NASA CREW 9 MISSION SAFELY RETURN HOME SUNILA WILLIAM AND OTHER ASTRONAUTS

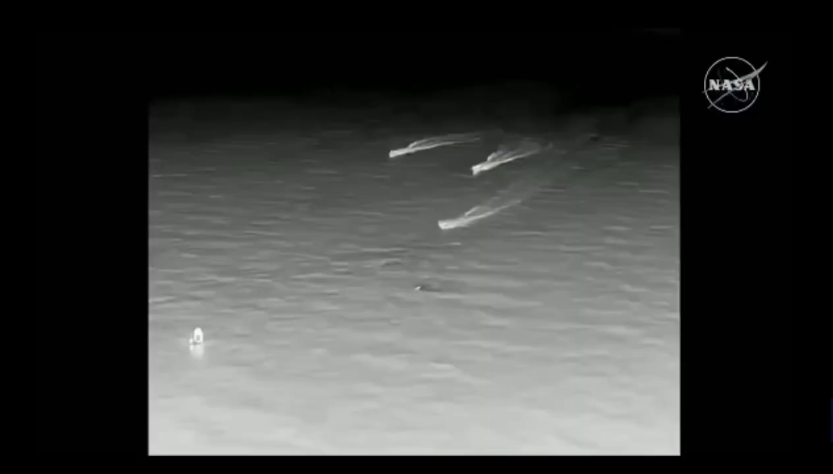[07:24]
see those fast speeds spacex is go for recovery personnel to approach expect personnel alongside in the next few minutes